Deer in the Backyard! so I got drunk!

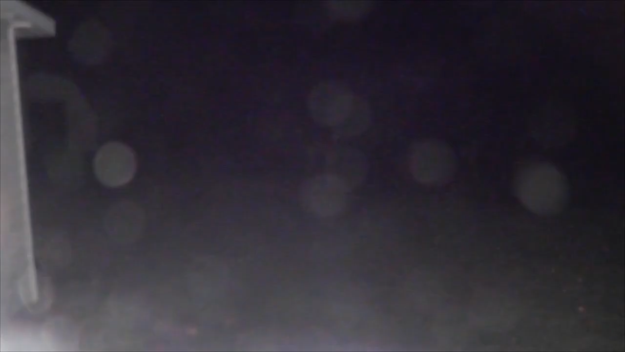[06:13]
Maybe if my lens wasn't so fucking filthy like that big son of a whore right there She'd be pretty big. I Don't know if this is even working probably not